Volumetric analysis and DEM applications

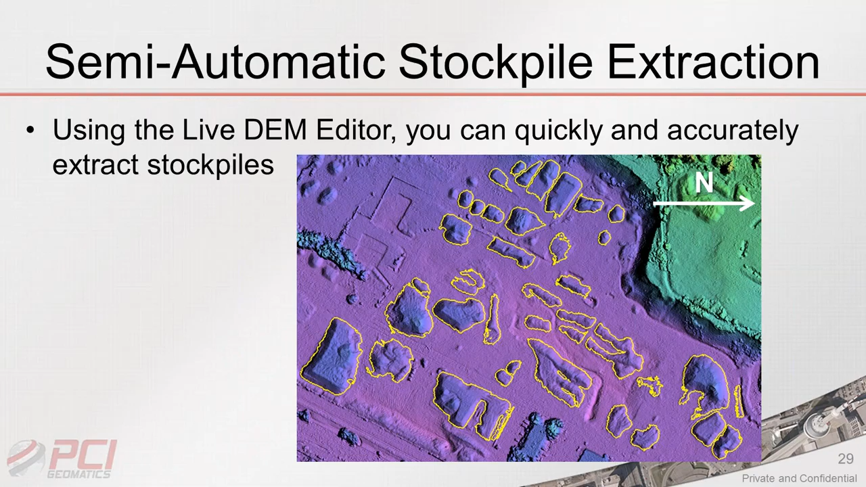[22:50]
but perhaps require still a little bit of interactivity or some user manual input. So the first one that we're going to show a live demonstration for is how you can use the live DEM editor to quickly and accurately extract a significant number or a group of stockpiles in an area.
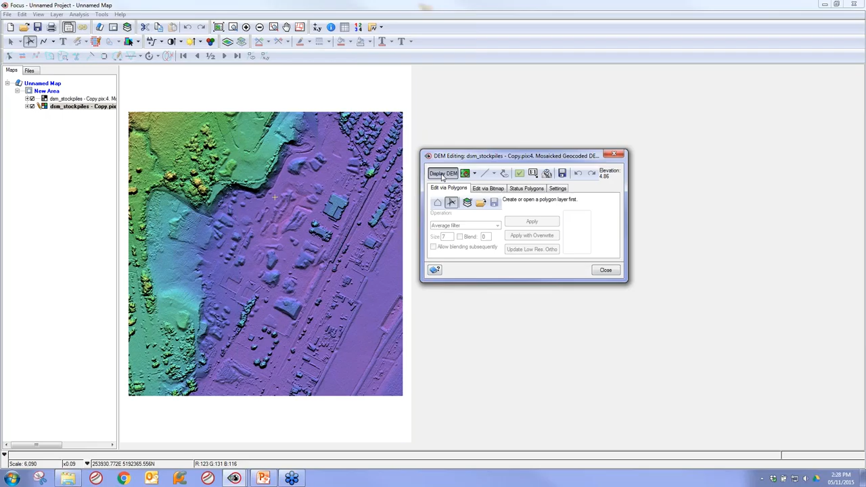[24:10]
So by default, when we generate or extract a DEM using Geomatica or GXL, we create also the ortho image at the same resolution of the DSM that we extracted. So this gives you additional information when you go in to edit or perform additional analysis, and everything's nicely co-registered. So what we want to do is we want to go into here, and I'm just going to create a new vector layer. So I added one here. I just clicked on this button. And we can look at this in two ways.
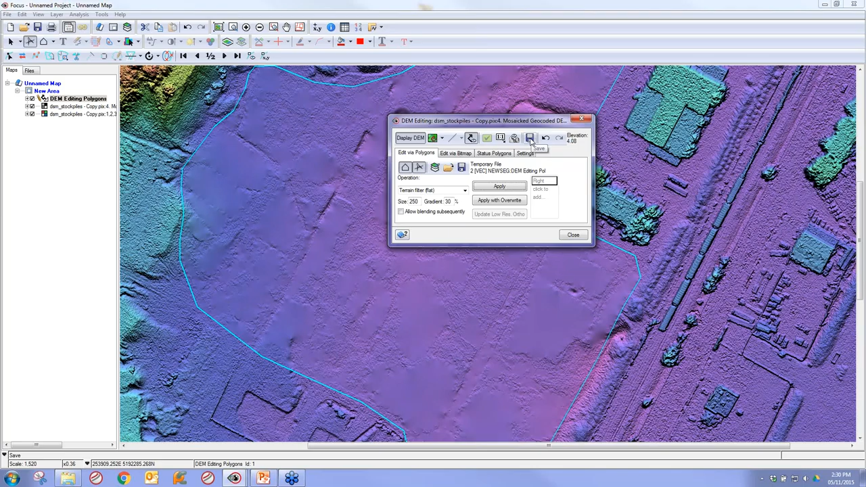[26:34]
removing non-surface features. So, and we'll try it one more time, just for good luck. Okay, so I think we filtered it quite nicely.
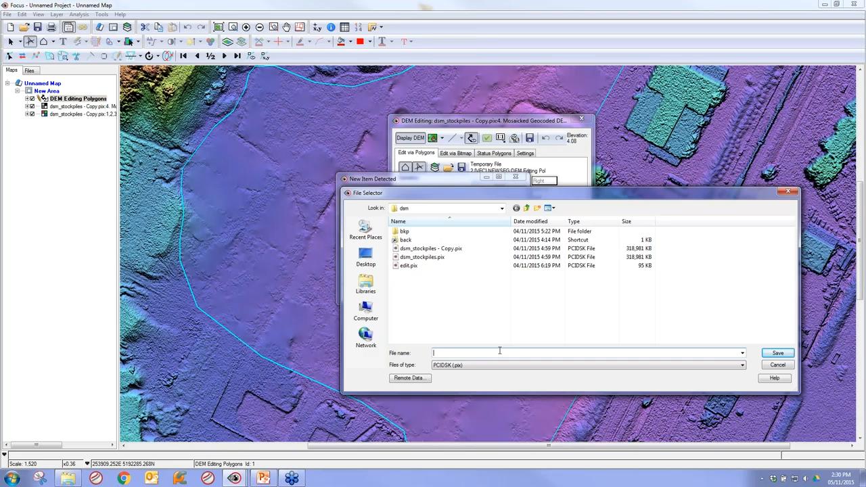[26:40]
So now we've basically done this work on our editing filter here. So I can click on the save button, and let's save this result out. It's going to ask me to save my vector editing polygon.
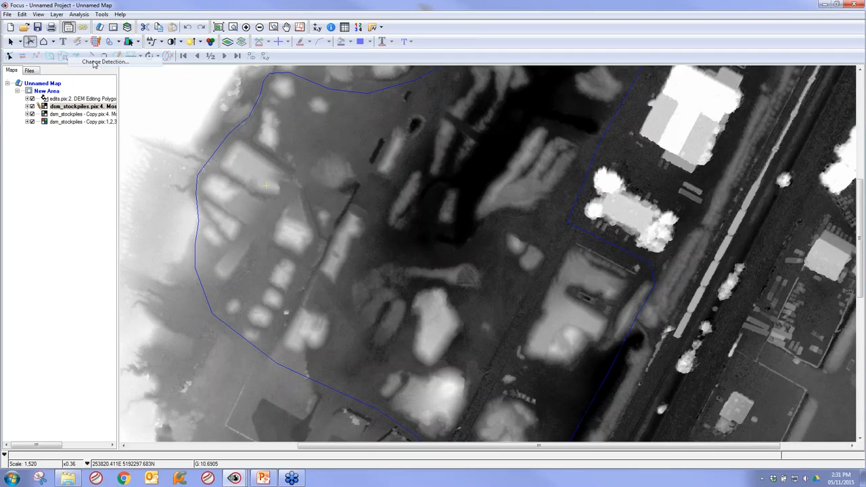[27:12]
So I'm going to basically just show you. So we have the two, the one with the out the stockpiles, the one with the stockpiles still present. So I can now go to our analysis, change detection.
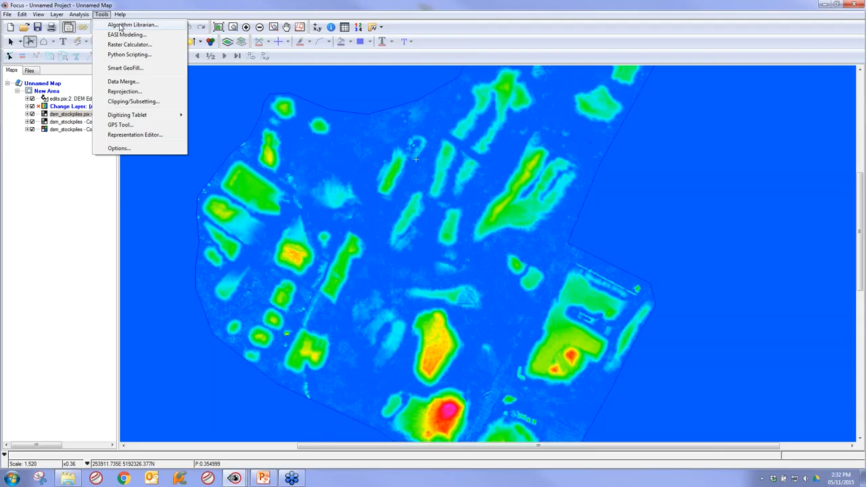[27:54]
So now we can see we've extracted our polygons, but our stockpiles with, you know, based on the differences. So we now have the heights basically. So to finish off this workflow, we can go to algorithm library, and we're going to find our X Poll RAS, which is probably one of my favorite algorithms for extracting features. And I'm going to change the input to the change layer, which is in memory right now. It's not saved to disk.
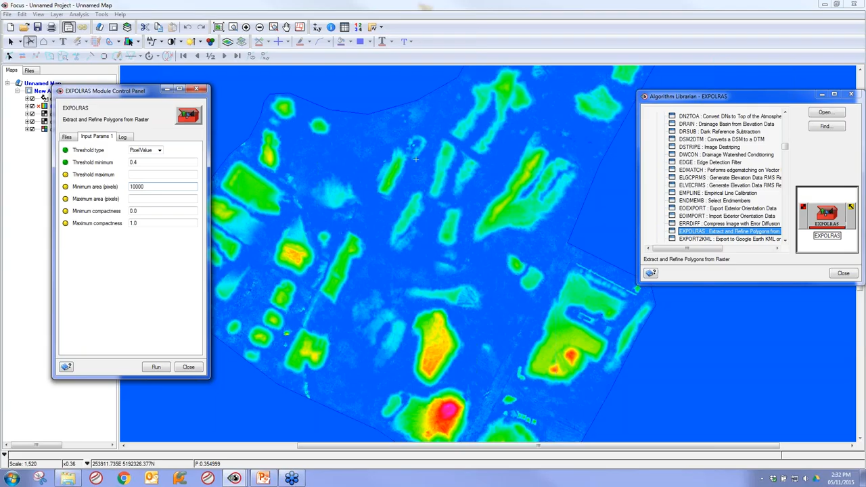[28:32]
And the output is I'm going to put to the viewer, so I'm just going to write the output to memory or create the output in memory. And I'm going to change my minimum threshold to 0.4, which is means that we're going to extract everything that's changed more than 40 centimeters in this example. And I'm going to set my minimum area to 10,000 pixels, which,
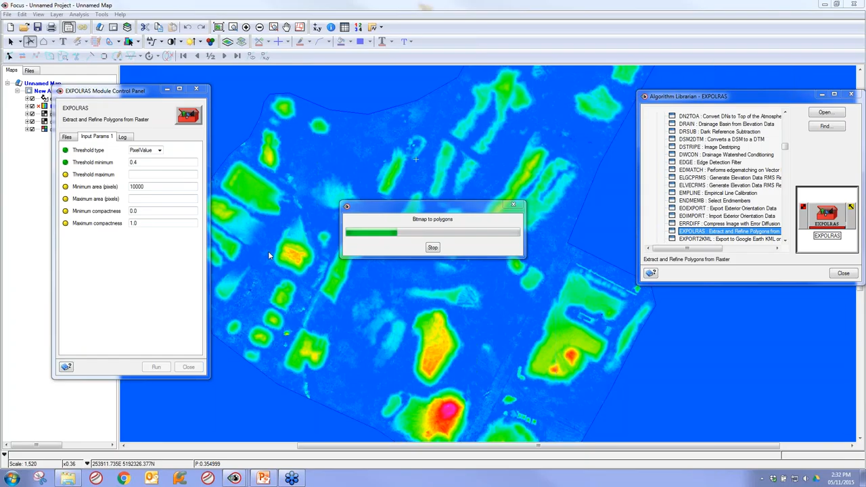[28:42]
because this is very high resolution imagery, I'm using a very high filter to get rid of some of the smaller potential noise. And then very simply click run. So then we let the algorithm do its job.
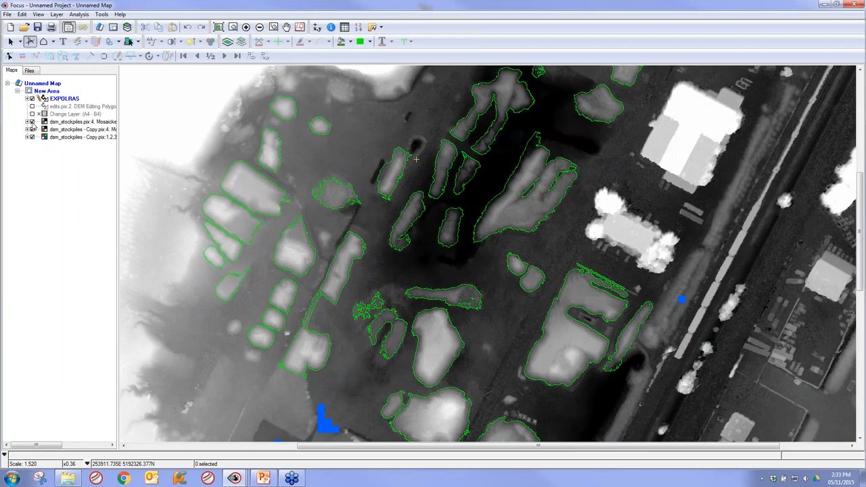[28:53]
And just like that, so we can we'll keep those on. And I'm going to load this layer in our DEM editing so you can see a nice example of it. So you can see that just in a few quick clicks, and obviously it'd be a lot faster if I wasn't going through and explaining everything too as I'm doing it, so you can imagine how quick this would be. So we can now go through and we can actually see the different images here.
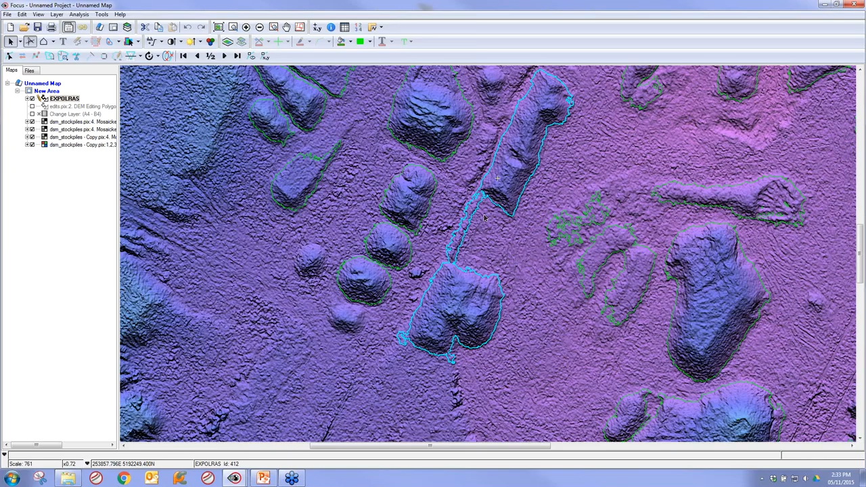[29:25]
So, and we can actually use, as well if we wish, we can use different editing tools in order to further refine them. So sometimes you're going to get, for example, where two stockpiles combine into one due to, say, a small ridge in between. So we can just go to our split line tool, zoom into the area,
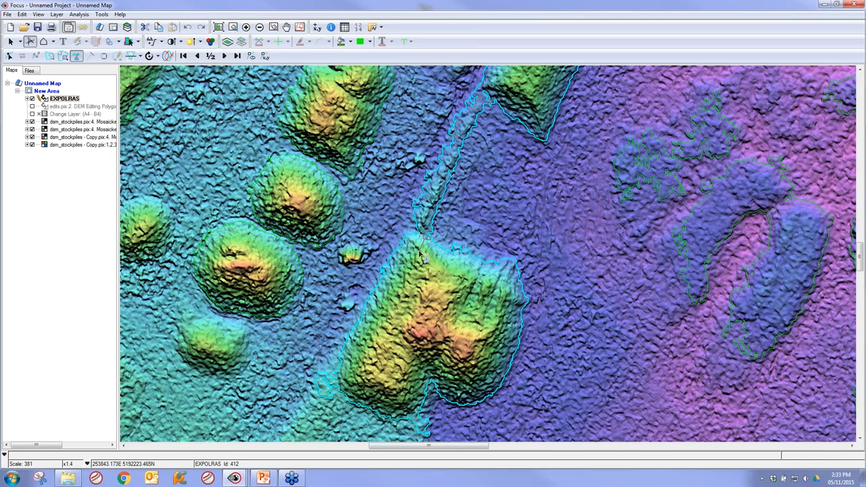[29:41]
and then basically create a new vertex there and a new vertex over here. Let's do it one more time. And now I've successfully separated this polygon from its neighbor. So very simple. So you can do minor touch-ups at this point.
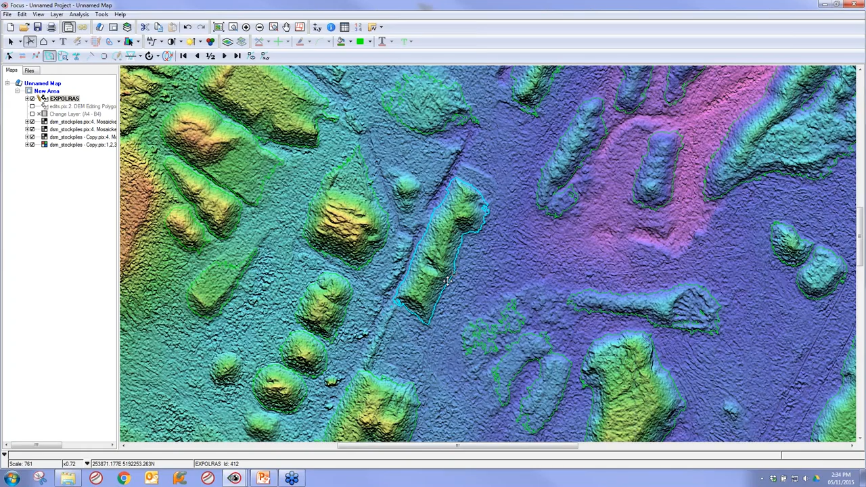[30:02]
And if we want to reshape a tool, for example, we can grab the reshape tool, and we can just quickly draw it, and we can get rid of that feature if we don't want it. And then you can just go through it, but you can already begin to see, and I'm just going to say render this in a bit better of a color. Yellow is a little bit more obvious. So now you can really see how we've done a good job of extracting these different features here. And these are only, and the features that are within this polygon, this blue polygon here,